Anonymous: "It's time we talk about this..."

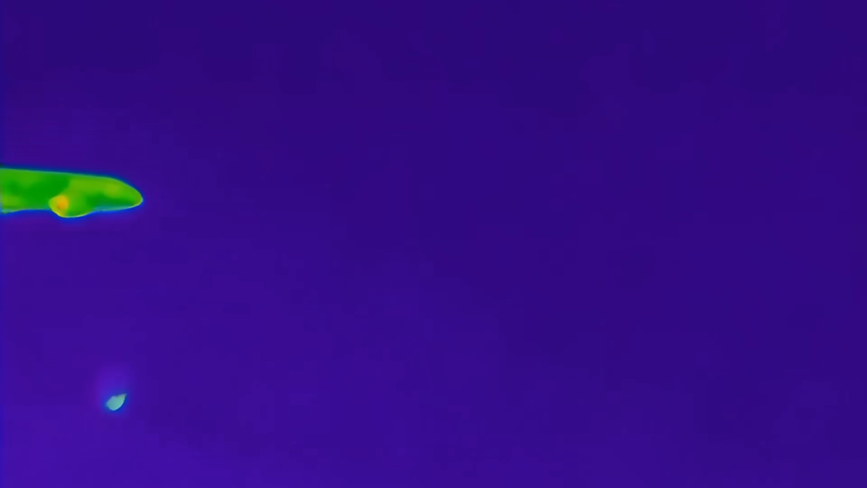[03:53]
One video allegedly features an MQ-1C Gray Eagle,
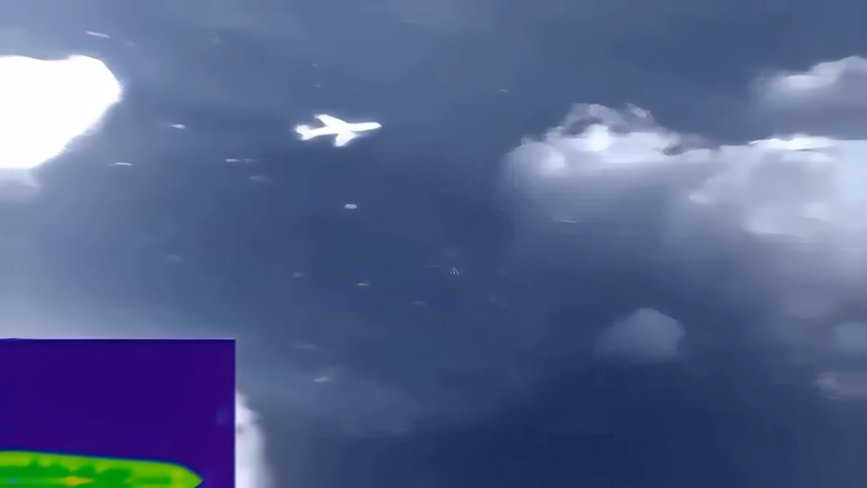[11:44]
He refutes the idea of cloaking because the smoke disappears when the plane vanishes. This leads to only one possible scientific explanation, according to him, and that is teleportation.